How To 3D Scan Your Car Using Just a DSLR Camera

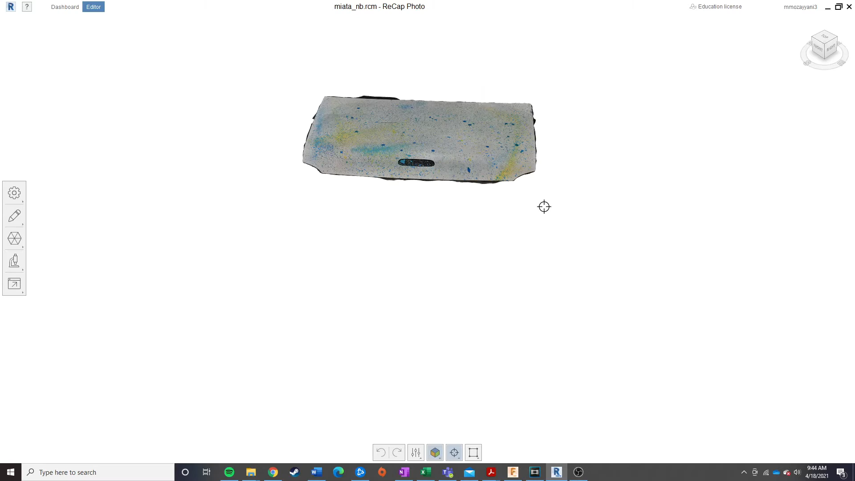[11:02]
So, it's got a neat little built-in 3D viewer here,
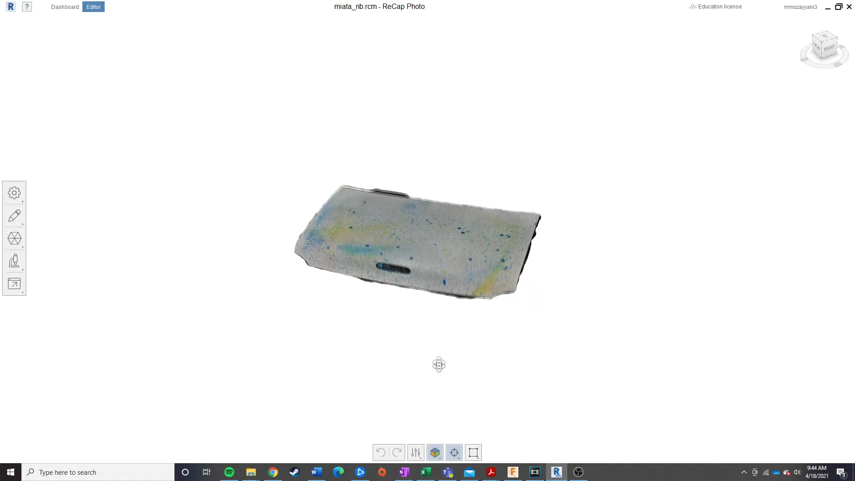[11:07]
you have a couple different options, you can view it with the photos visualized on there,
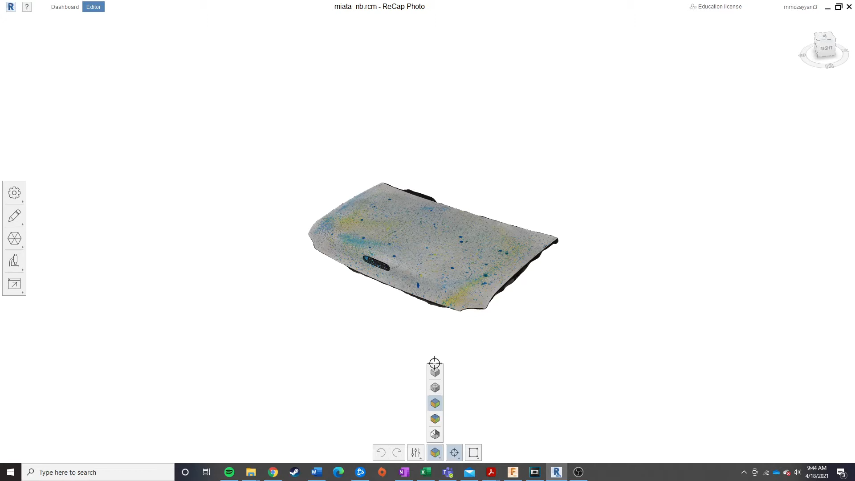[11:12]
however, I find if you hit Solid, it'll give you a better representation of the quality of the scan,
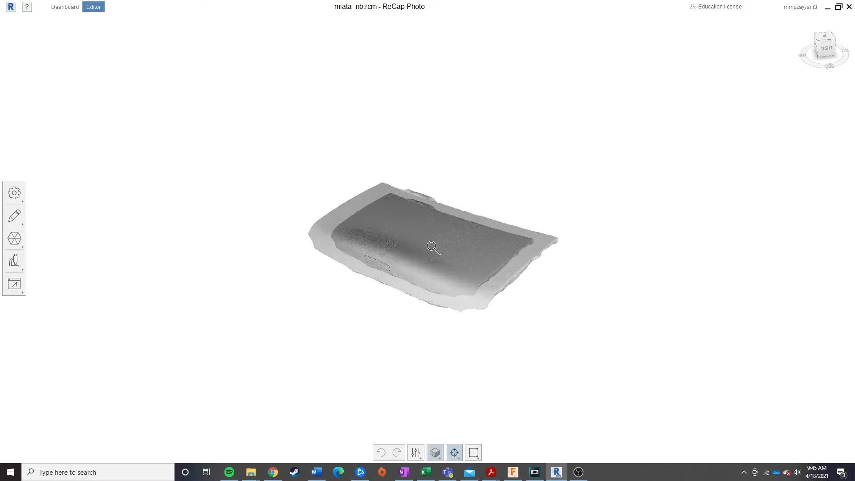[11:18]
as you can see there's some graininess here to the part that isn't otherwise visible when you have the photos turned on,
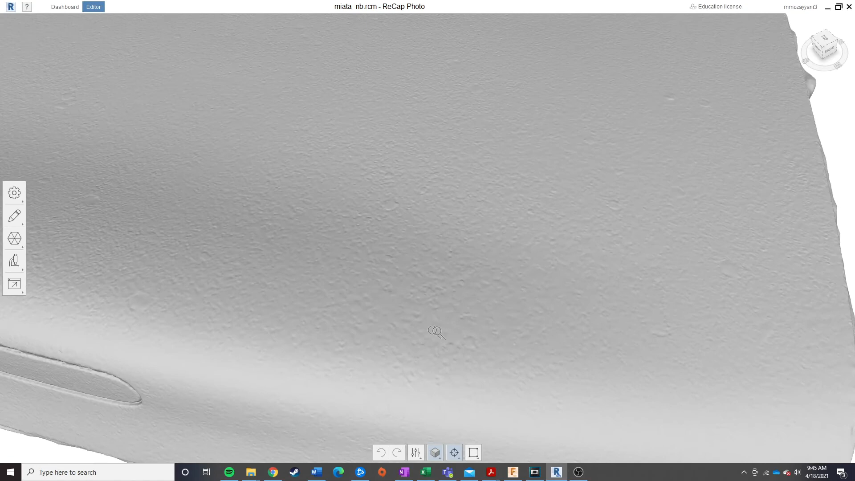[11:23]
and this graininess isn't a big deal,
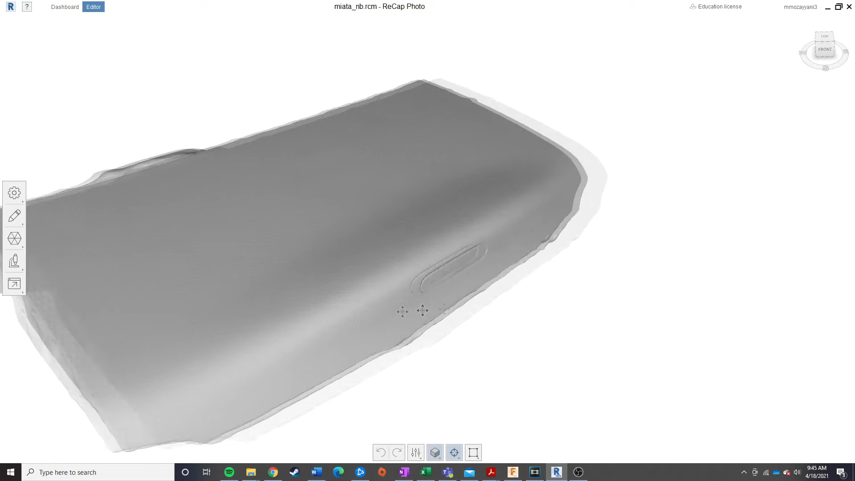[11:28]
it's a part and parcel of any sort of 3D scanning technology, you'll notice it a little bit more with the photogrammetry method,
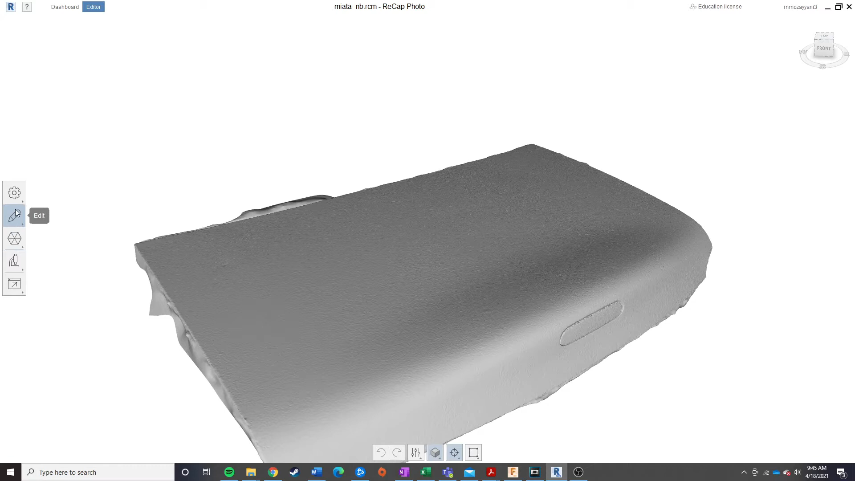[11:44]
So, from here, you can go ahead and make any sort of edits you want in this software,
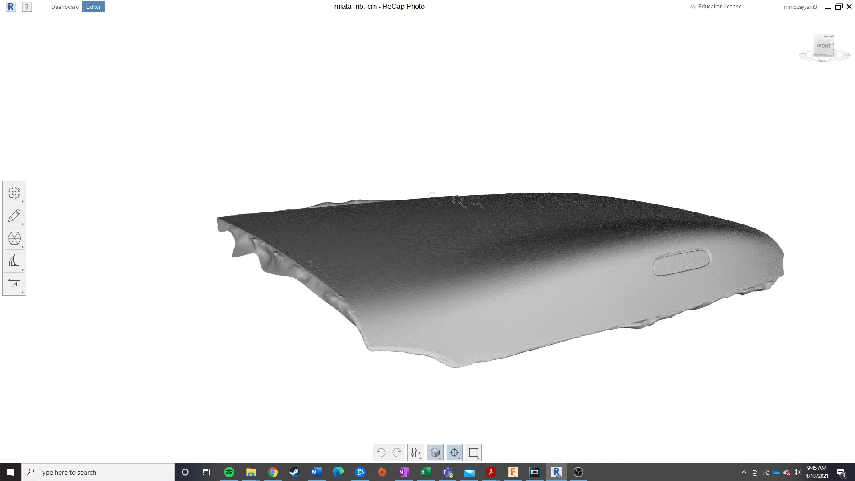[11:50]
if there's any sort of blobs or anything sticking out past the deck lid, maybe something like this, you can go ahead and use some of the tools here to cut it, and then once you're happy with that, you can go ahead and hit Export,
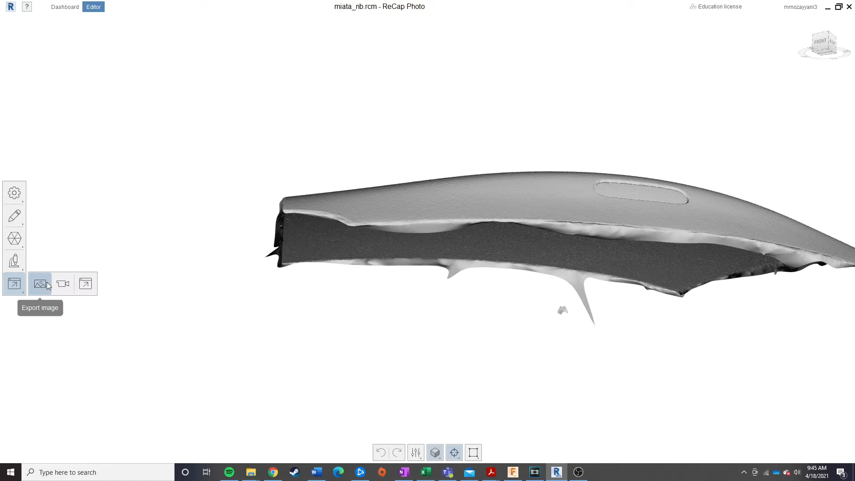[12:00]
Export Model, and I'd recommend saving it as an STL, hit Export, and go ahead and save this wherever you want.
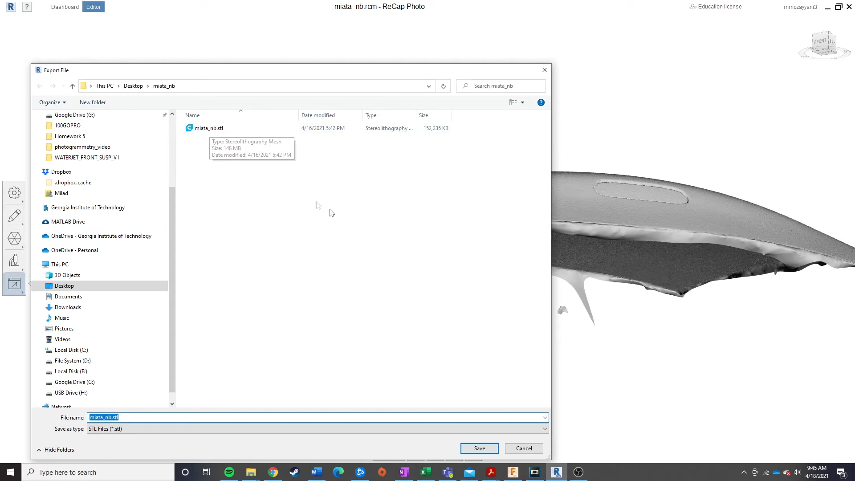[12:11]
Now we're going to move on over into Autodesk Fusion 360, again, using this software to demonstrate as it's the most accessible, I believe, for everybody to use.
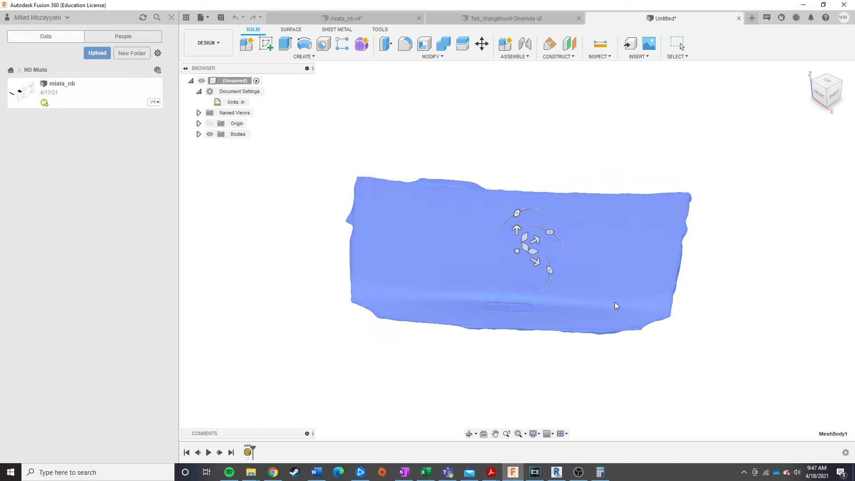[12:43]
And now you'll see that you have our part in here, however,
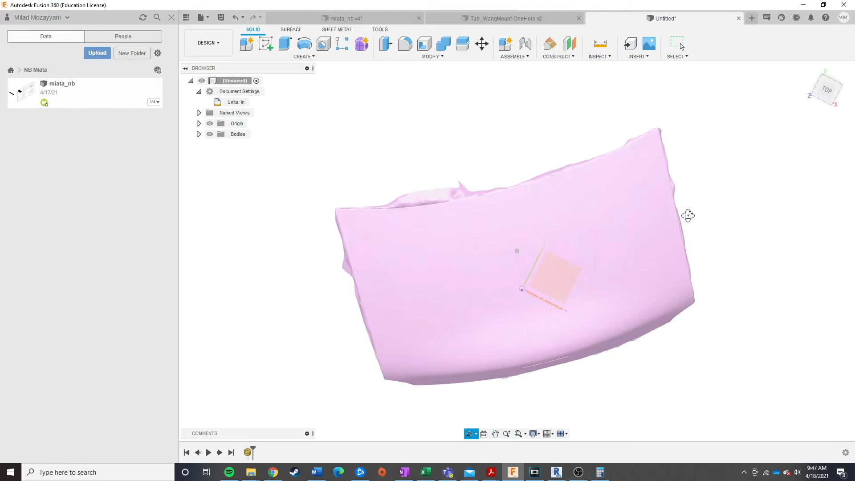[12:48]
it's not really aligned with any sort of axes, and it is not going to be to scale.
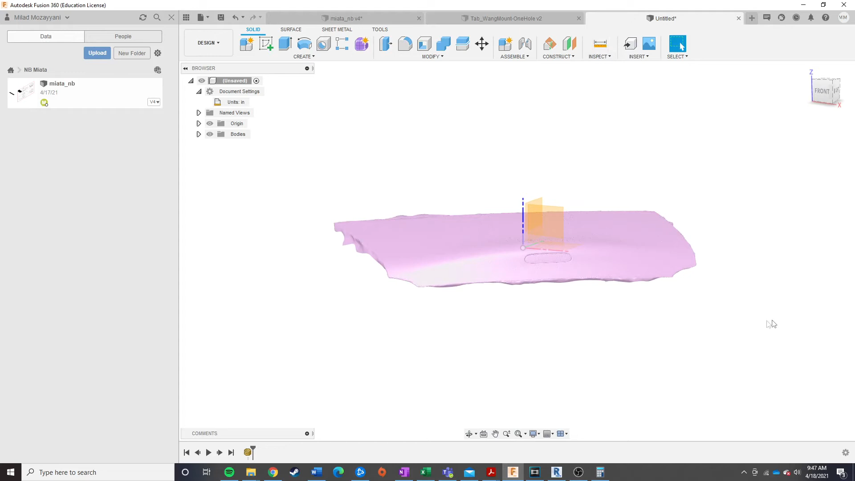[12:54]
So, we're going to recall that we took some measurements of this part earlier.
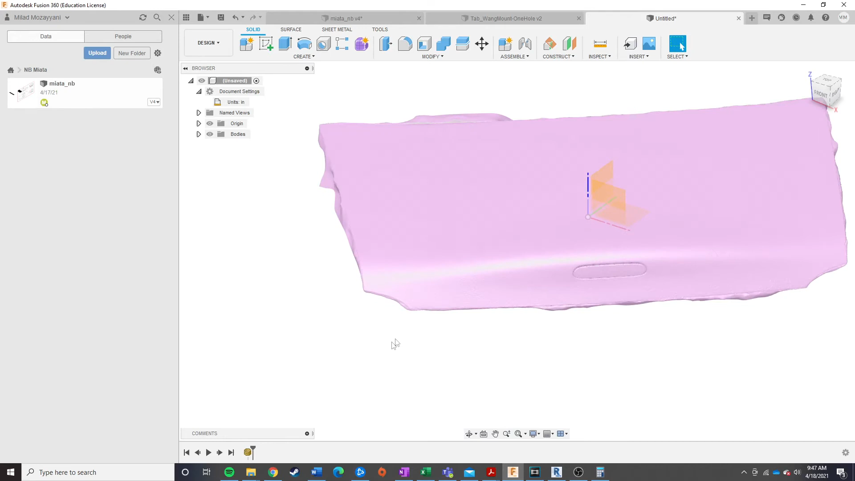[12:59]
In particular, I took a measurement of these corners over here.
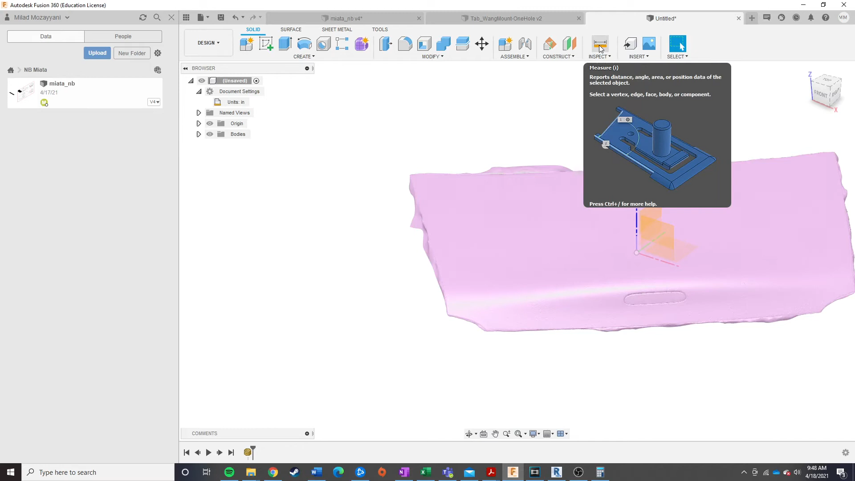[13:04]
And basically, what you're going to want to do is use your inspection tool, and then try and get as much
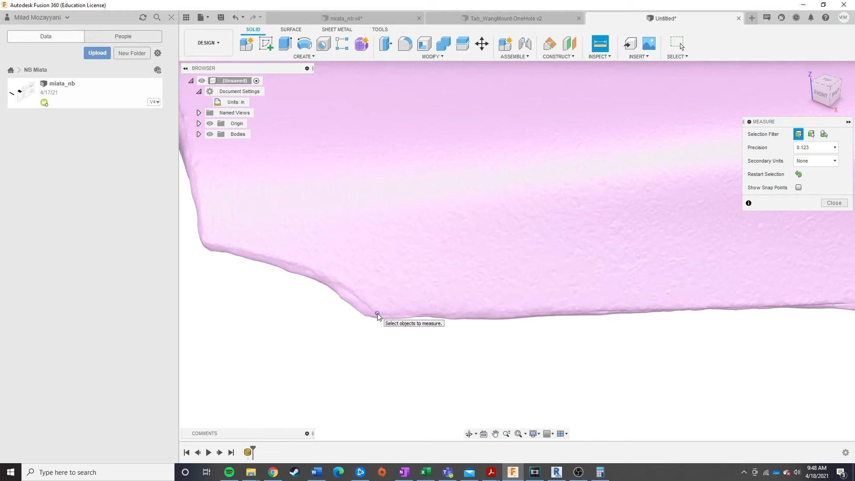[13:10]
accurately as you can on the corner of the STL over here, and get a good measurement. And it's not going to be perfectly accurate, but for the most part, it's going to be pretty damn close for whatever your purposes are going to be. And so, I've measured over here, in the part, it is 26.672 inches.
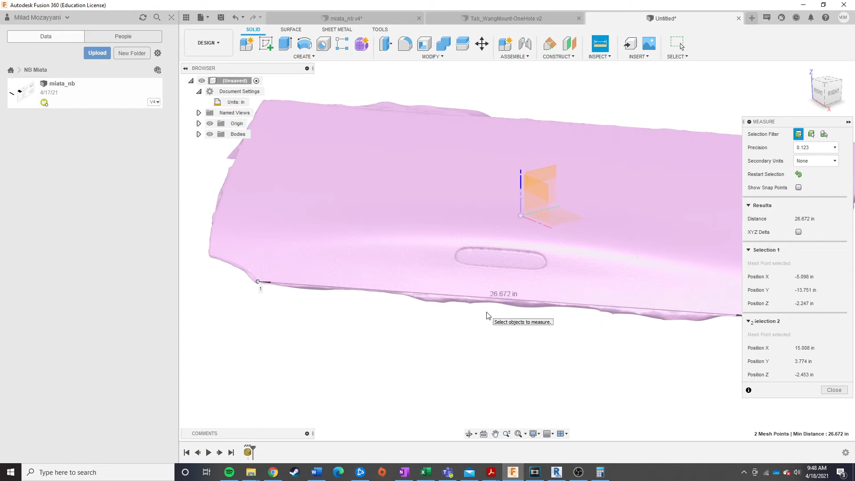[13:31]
And in real life, I measured that part, that part of the deck lid is 32 and 7 eighths of an inch. So, I'm going to go ahead and put that in the calculator here.